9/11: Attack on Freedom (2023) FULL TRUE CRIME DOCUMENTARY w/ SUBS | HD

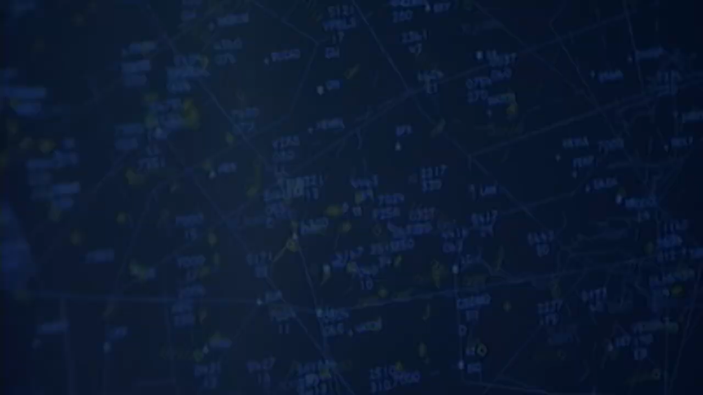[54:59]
Tracked only by radar, Cleveland controllers instruct converging aircraft out of its way.